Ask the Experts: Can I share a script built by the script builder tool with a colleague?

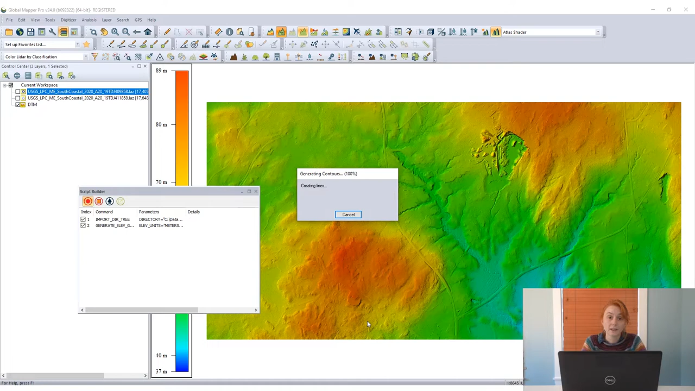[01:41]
we're seeing those commands converted to GlobalMapper script and recorded in the script builder. Now since I've created two new data layers in this workspace, I want to save them outside of this specific workspace. So I'm going to export them, exporting the digital terrain model to a GlobalMapper grid format and exporting the generated contours layer to shapefile format, although any vector format will work here. So with these exports complete, as this contour export completes here, I'm saving the files to the selected directory folder, you know, where I loaded the data from.
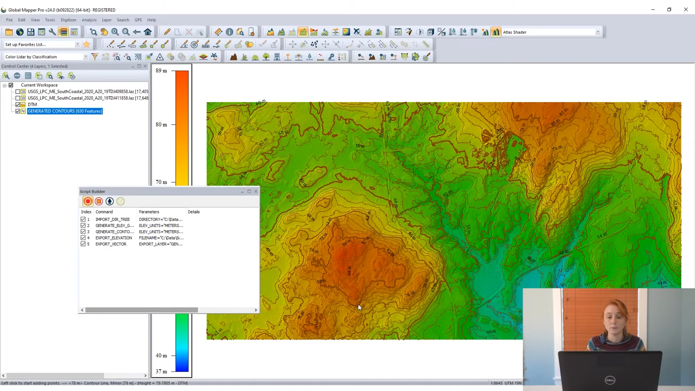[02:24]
So all of the deliverables from this data set remain together. And we can see that those export commands are also recorded in the script builder. Now to go ahead and edit this script, I'm going to open it in the script editor in GlobalMapper. That can be done right from the script builder dialog. And I'm going to add a new command at the top of this script. This is going to be a define variable command. I'm going to name this variable folder. And I'm going to have GlobalMapper prompt me to select a specific directory folder. We're going to use this variable name throughout the script to replace the, you know, specific selected directory that's written in there now.
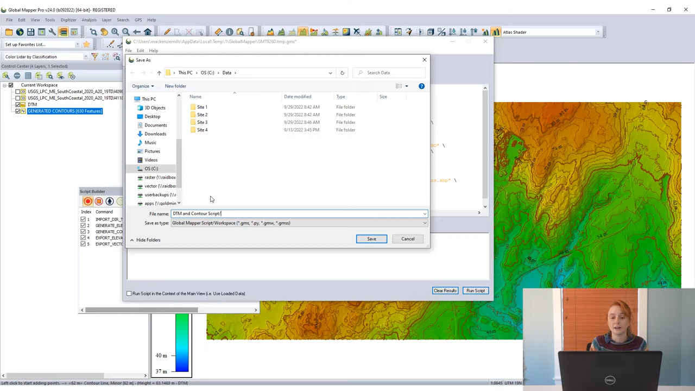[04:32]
And then I'll go ahead and run this script for a different data set just to see how that, you know, define variable prompt works. First, I'll stop recording in the script builder and I will unload all data from my workspace. And then I'll choose to run this script in the context of the main view right from the script editor here since I have it open.
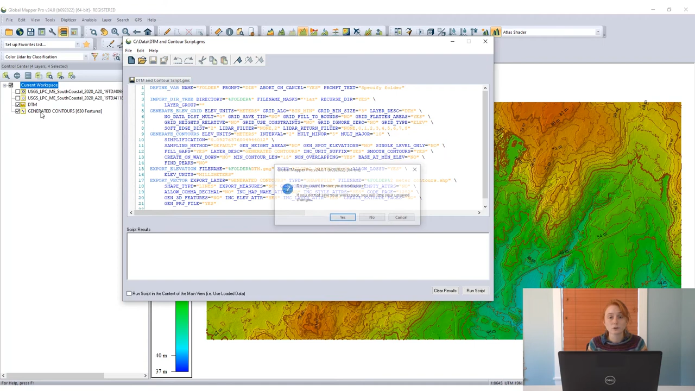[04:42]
When I click run script, the first thing GlobalMapper does is prompt me to browse for a folder and specify a folder containing LAZ data to continue running this script.
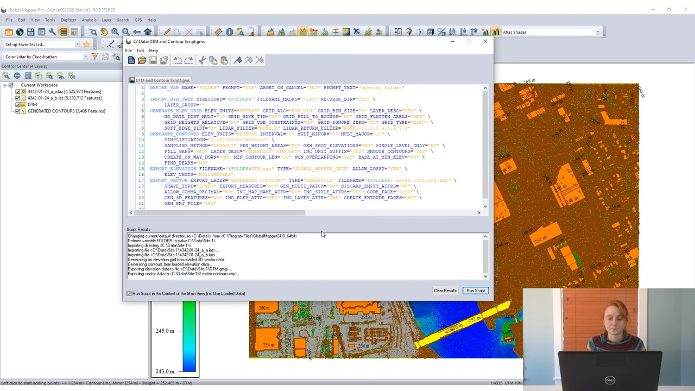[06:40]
lines in DTM have been exported and saved there. So, you know, through the script process, we've sort of automated the generation of two derivatives from some LIDAR data into a script that can be shared and used by any other users with any LAZ data.